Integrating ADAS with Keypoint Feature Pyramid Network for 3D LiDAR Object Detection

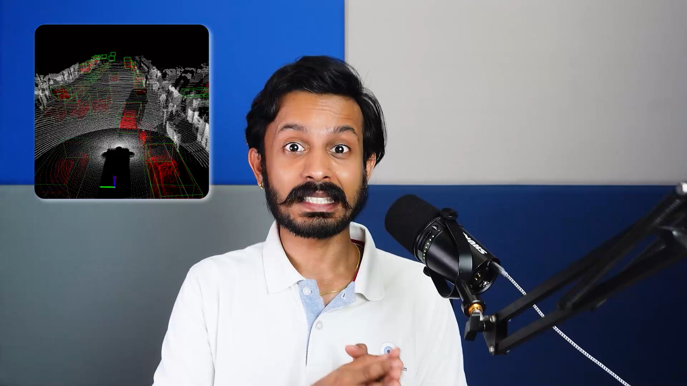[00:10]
3D LiDAR object detection also incorporates the Z axis which provides a spatial understanding of the scene.
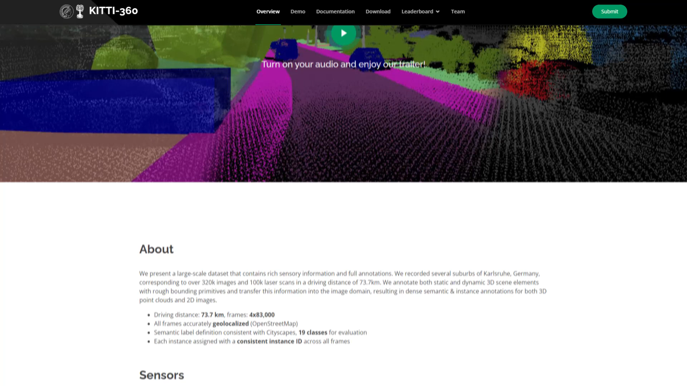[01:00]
For 3D LiDAR object detection, we employ the KITI 360 dataset. In this dataset, a 2D image and 3D LiDAR point clouds are
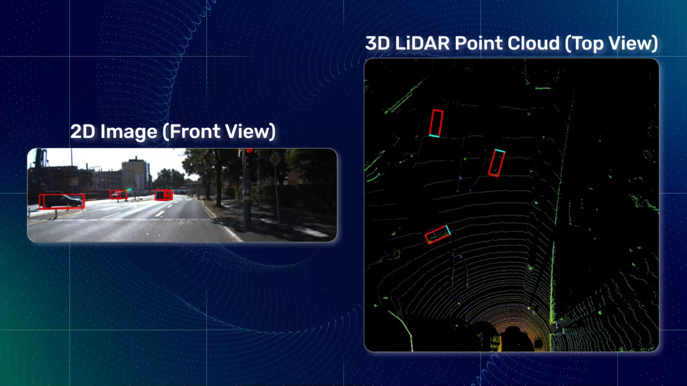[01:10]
captured together along with the mapping between their points. Kind of like a key value pair. The 2D images are annotated with pedestrian, car and cyclist class. And because of the 2D to 3D mapping, the corresponding 3D LiDAR annotations are determined.
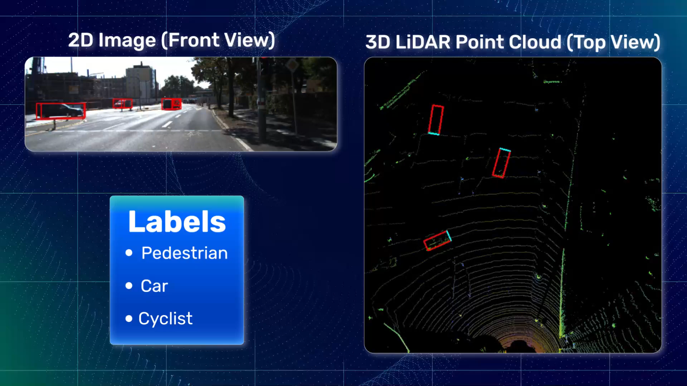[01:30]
Now the 2D image as well as the 3D point cloud data in the bird's eye view and the object annotations are used as input for the model.